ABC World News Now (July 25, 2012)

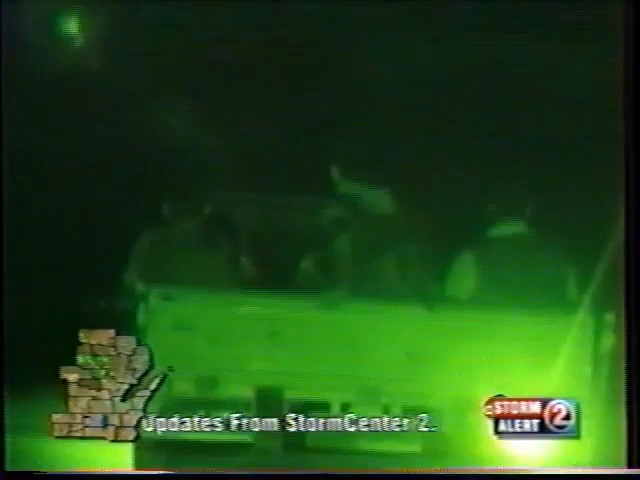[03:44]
Headlights off, passing under the nose of government troops. And into Syria's second city, where the insurgency has found its loudest voice.
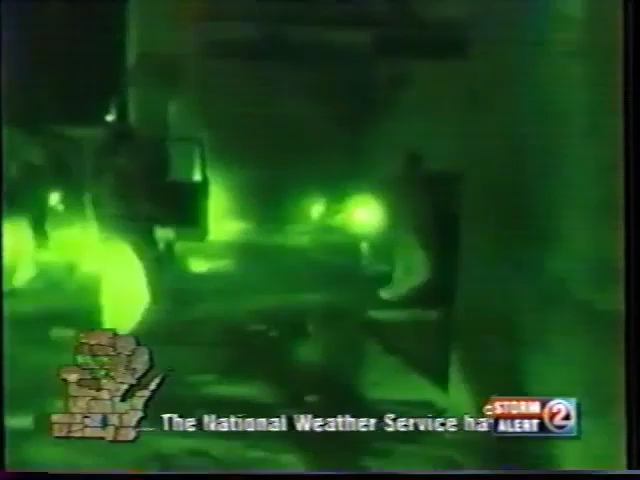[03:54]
And the battle is at its most fierce.
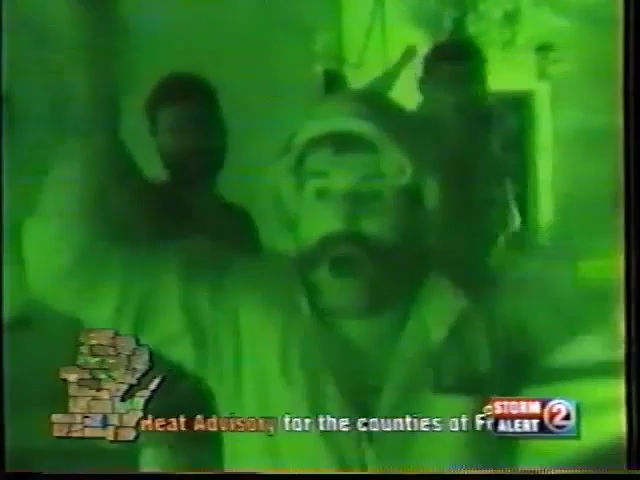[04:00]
By daylight, rebel snipers take to the roofs, copying army tactics.